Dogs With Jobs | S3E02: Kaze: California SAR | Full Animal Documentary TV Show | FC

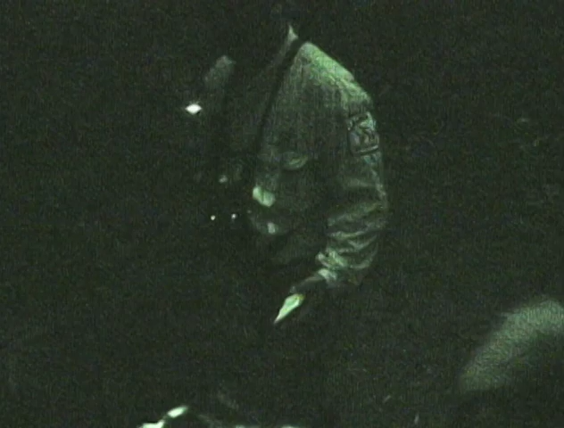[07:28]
Let's go. Kaze and Daryl search through the night with no success.